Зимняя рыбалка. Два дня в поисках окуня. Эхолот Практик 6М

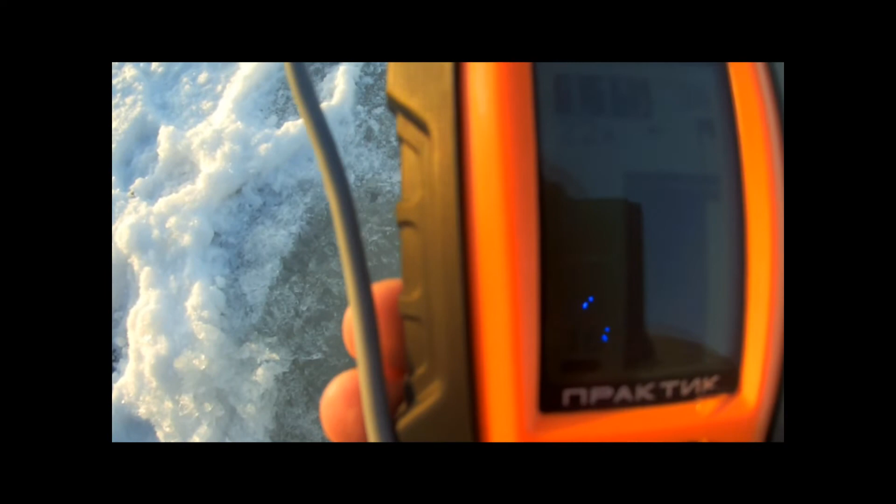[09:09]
рыбу он мне показал вот она видно не видно что-то здесь есть но не что-то а окун